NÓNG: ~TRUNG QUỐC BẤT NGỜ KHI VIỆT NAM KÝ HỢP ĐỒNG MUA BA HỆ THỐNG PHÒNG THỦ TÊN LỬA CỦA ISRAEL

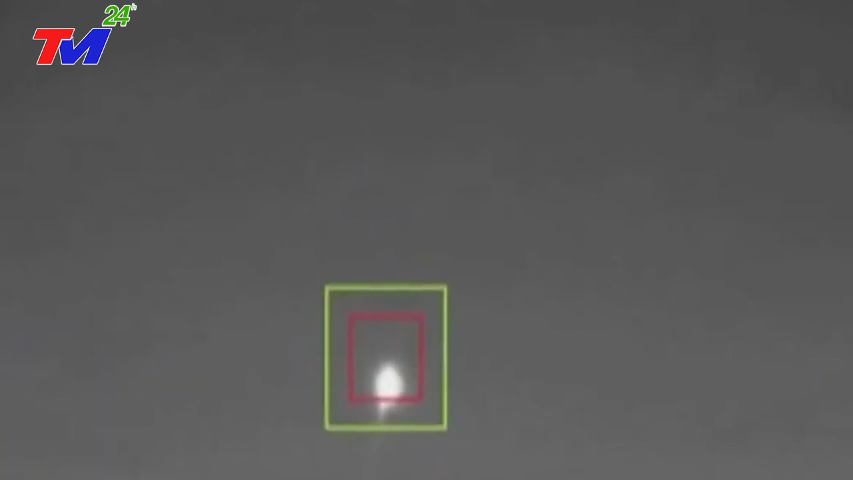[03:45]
cũng như đánh chặn hiệu quả nhiều mục tiêu cùng lúc.